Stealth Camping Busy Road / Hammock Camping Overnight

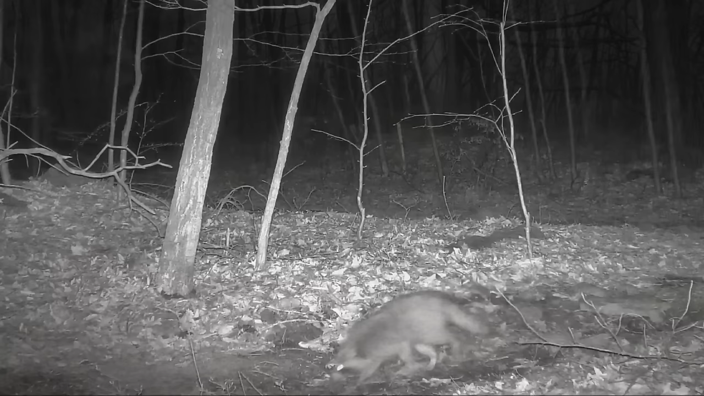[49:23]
So Mr. Raccoon walked into our trail cam and he's looking around. He gets up and he does that for quite a while. He's sniffing in the air. He smells something. He's thinking about, should I go keep going? Something's down there. I was just down over the hill, and this is at 2:19, and I actually got up at 2:00 in the morning. He looks around and he goes, nope, I'm out of here already.